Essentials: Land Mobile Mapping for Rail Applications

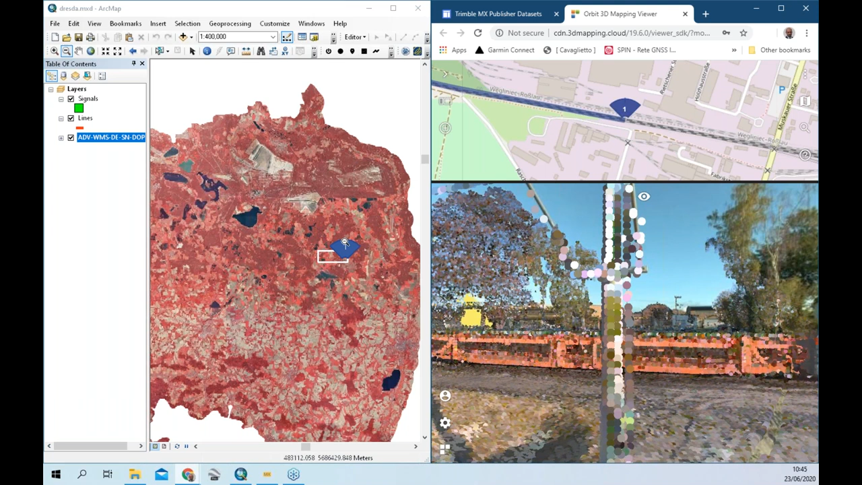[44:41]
And this is the area which is covered by the mobile mapping data sets, which is now linked to ArcMap.
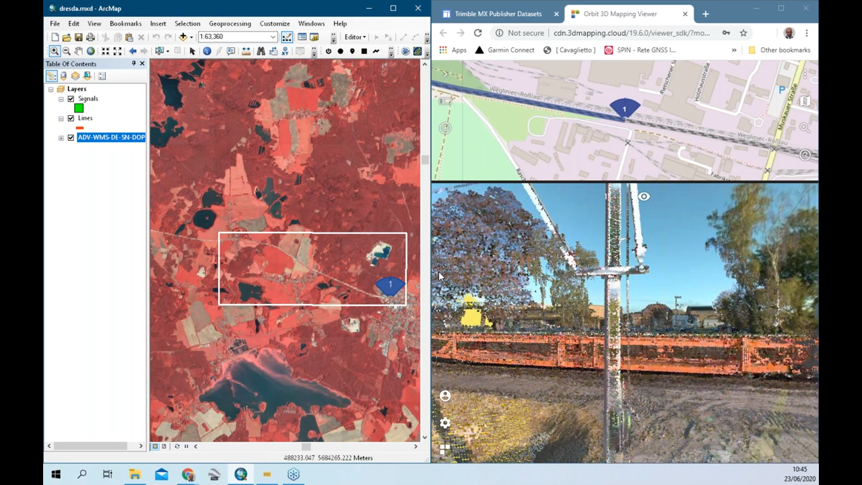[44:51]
You see, I have one visualization which is open, which is the number one here, which I can rotate. And if I'm going to rotate this, you can see that I can see the rotation is visible from a 2D map of the publication of the plugin,
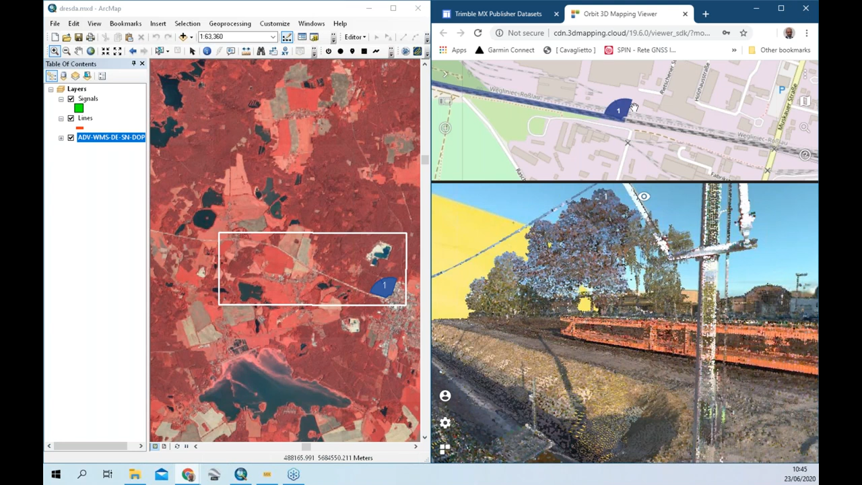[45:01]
but also in my ArcMap environment. I can zoom a little bit more on here.
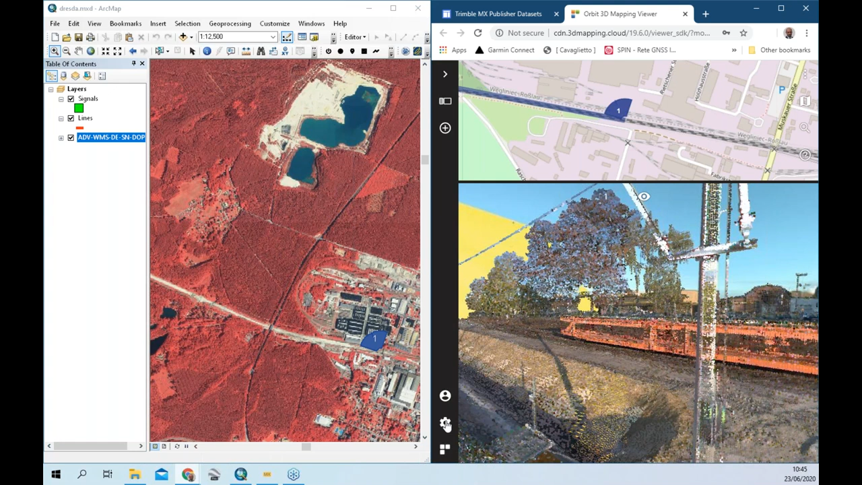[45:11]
Maybe what I'm going to do here, just to have a clearer data sets, I'm going also here to I wanted to display vector resources, place map, image view.
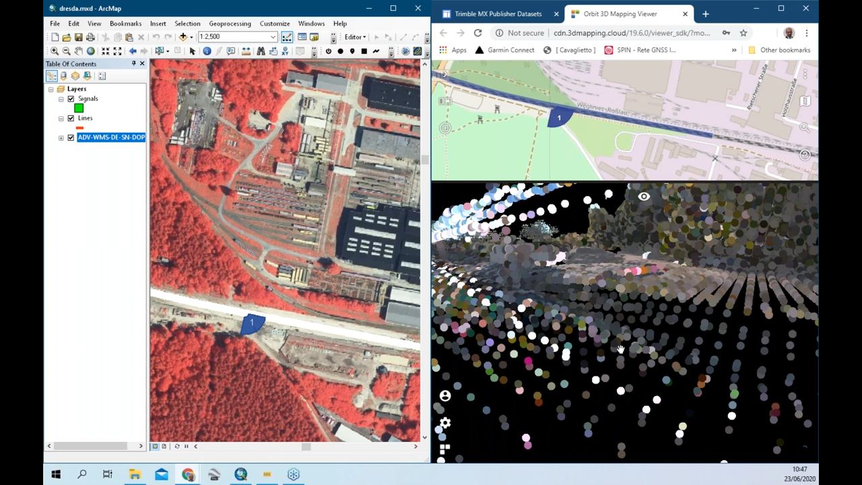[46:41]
You have the chance to change the rendering of your point cloud by reducing the pixel size, if you like.
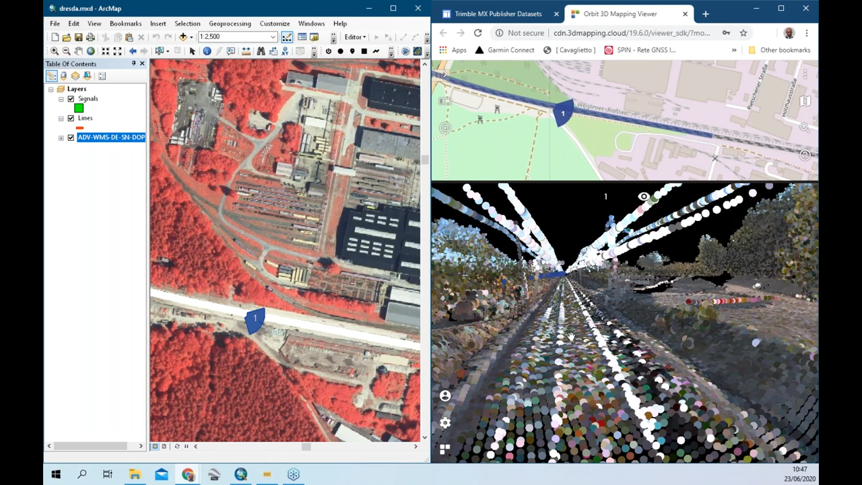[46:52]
Changing the colorization from RGB to intensity or by height. So very similar to what I was showing inside the desktop version. Now, let's assume that I am interested in extracting using the plugin some informations. For example, here there is a box. Let's assume that this is a signaling element.
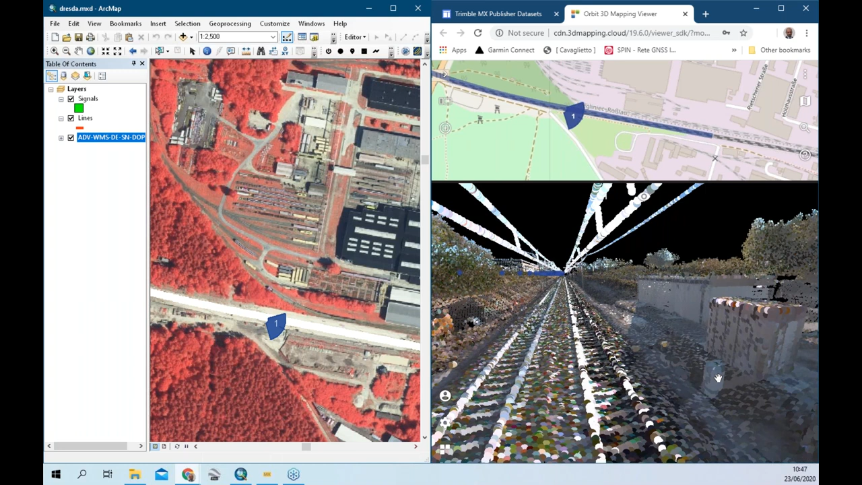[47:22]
I would like to extract and save into my ArcMap databases. And what I can do is I can enable this layer for editing,
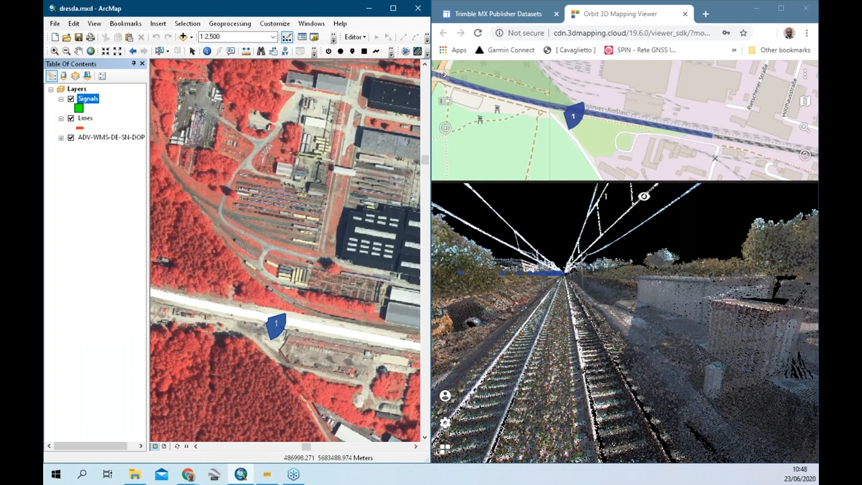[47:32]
because actually I want to write into this layer. And once I am in this visualization in my publication, I can go here and go to measure. When I go to measure, I can open the measurement. For example, this is point, because this is the point layer I have been creating in ArcMap. And then I have the chance to pick on the points in this case from the 3D view, and you can see on the fly this position is visible here in my ArcMap.
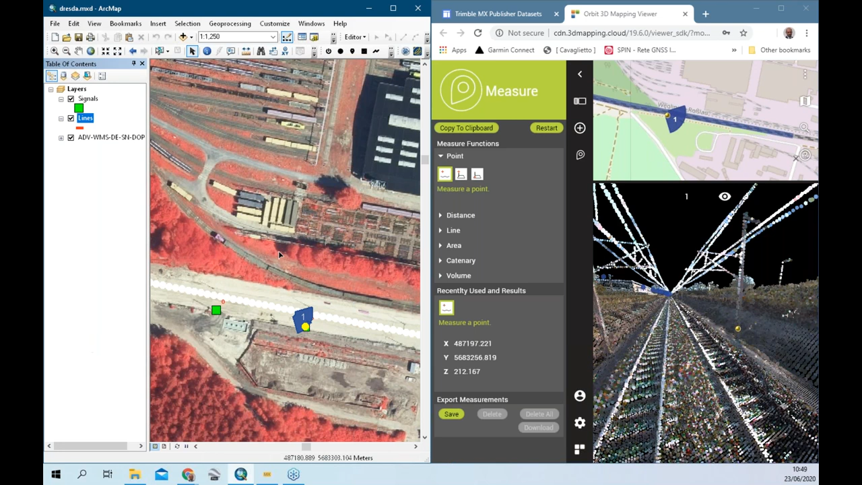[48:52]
This is a line layer, so instead of using the point extraction tool, I will use the line extraction tool. Then I can pick this one, and for example I can start digitizing.
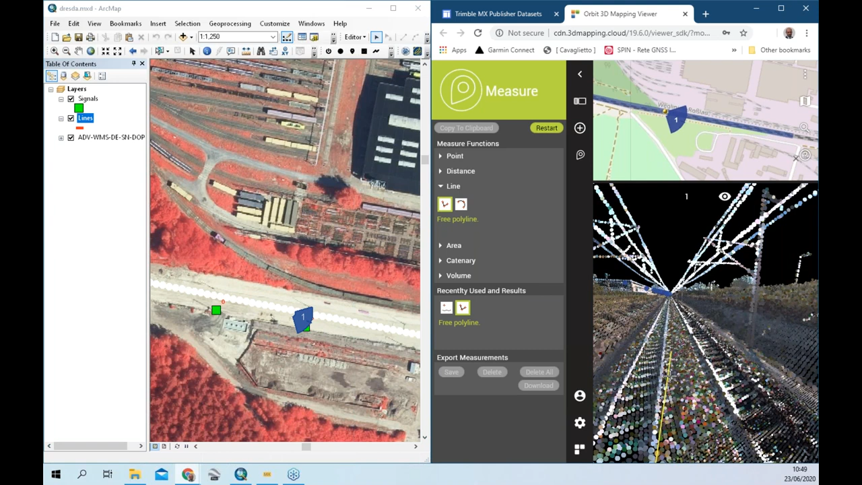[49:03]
And interesting is that you can see in real time on the left part of the screen that the lines I'm digitizing are coming active and alive on the ArcMap environment. I can do my double click, and also in this case I can do saving my edit, so that this line has now been saved on the active layer in ArcMap. And by the way, you could also save the extractions here on your publication and then export them locally, for example, as a KML file.
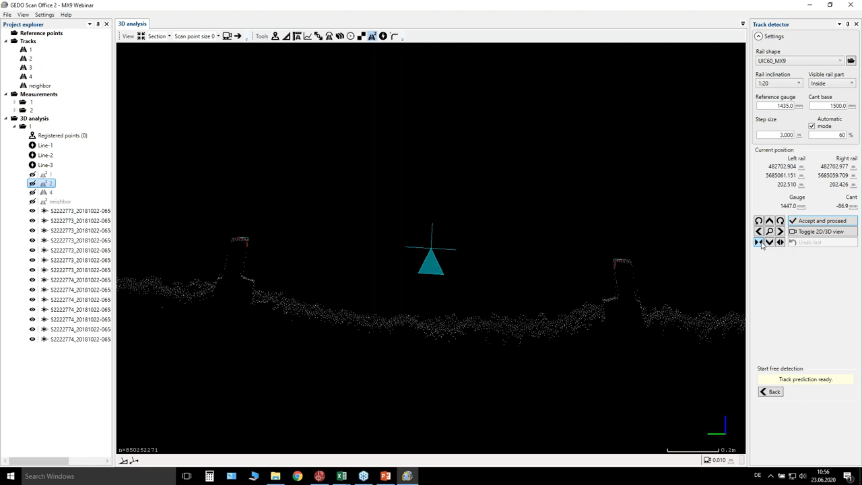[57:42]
a little bit change the gauge or change the inclination using these buttons which you have here in this functionality. At the end, you press here start rail detection,
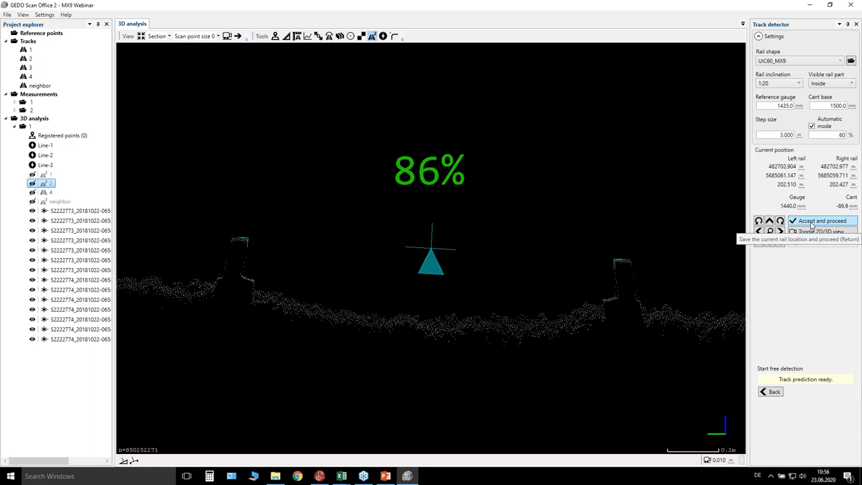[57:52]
you say accept and proceed, and then the software is starting to go along the track.
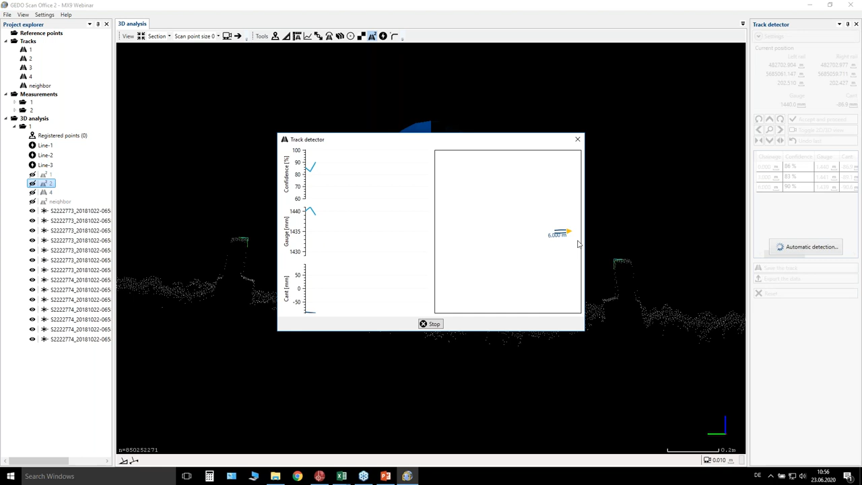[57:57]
You see here a graph, which is my current setting is 3 meters.